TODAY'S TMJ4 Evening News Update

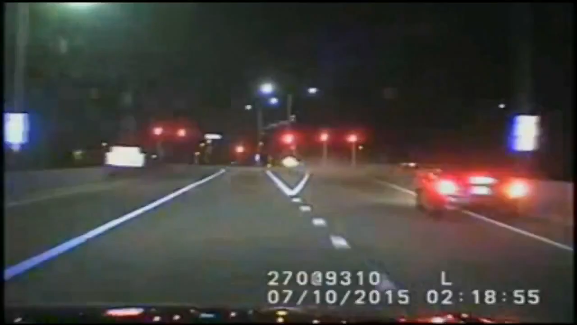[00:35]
Officials said the suspect lost control of the car, crashed into a barrier. He then got out and ran. Three sisters are speaking out about their time in the wilderness.